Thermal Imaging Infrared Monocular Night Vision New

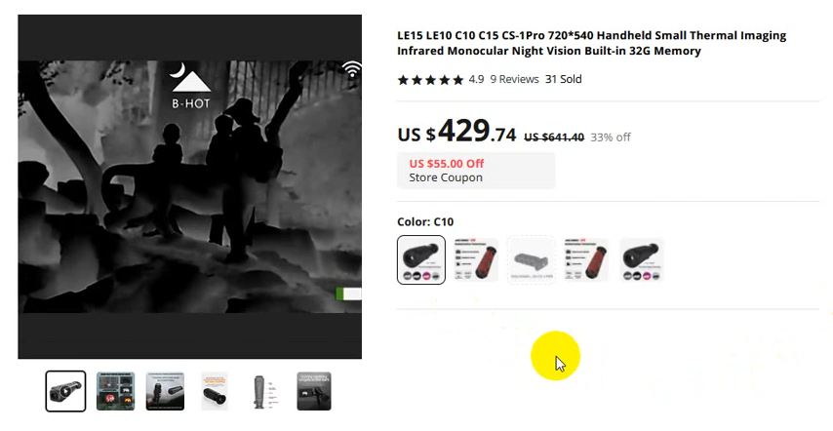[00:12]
these products in details le 15 le 10 a c 10 c 15 c s 1 pro and a small thermal imaging infrared molecular night vision built in 32 g 31 sold 9